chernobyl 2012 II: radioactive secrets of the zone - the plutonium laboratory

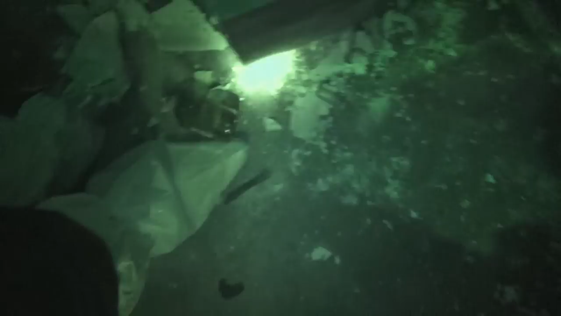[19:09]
Yeah, it looks like graphite, doesn't it? All 0.7 microsievert per hour on a huge block of graphite that you could,
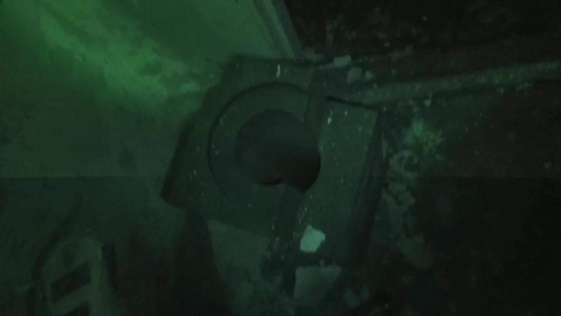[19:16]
for example, use as a neutron reflector for criticality experiments. Very strange. You really don't need a block of graphite to measure contaminated samples from churnable.
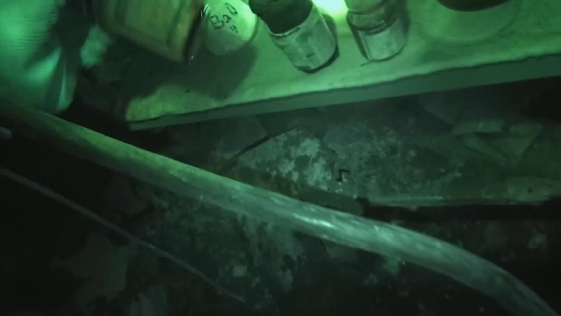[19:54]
Can somebody quickly read what's on this?
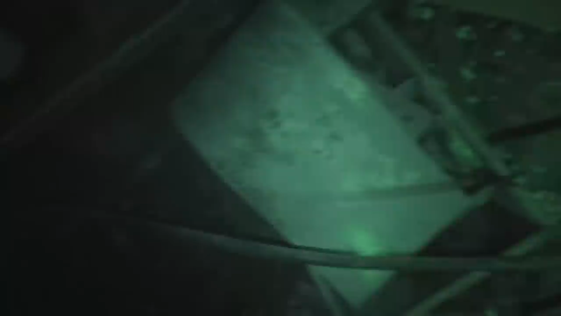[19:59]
Can somebody read what's on this?
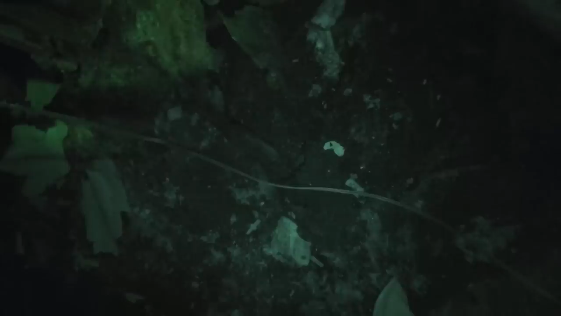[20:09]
Well, we wanted to leave and we should leave.
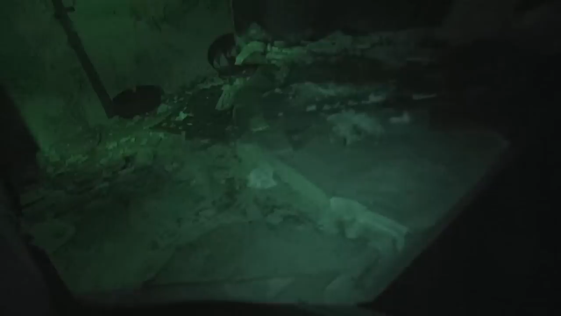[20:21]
We should get going. But this is too curious, too interesting. Too curi-ous. Okay, take a few last pictures.
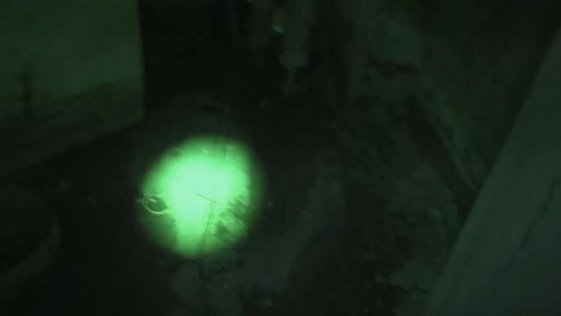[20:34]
Walk by that graphite block and some dodgy looking wires hanging off the ceiling. Good thing there is no electricity here. All right, well, let's go.
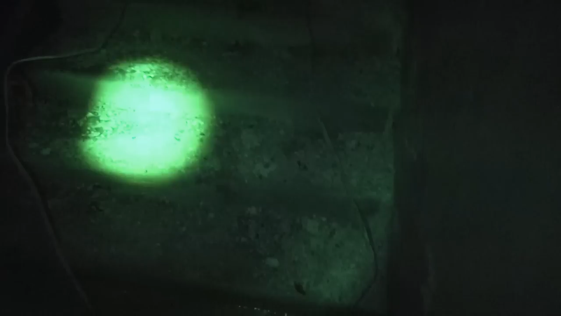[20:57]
Time to head on out beyond the puddle of water here. And go back up the stairs. Back to the light. Goodbye, basement. Come on, go.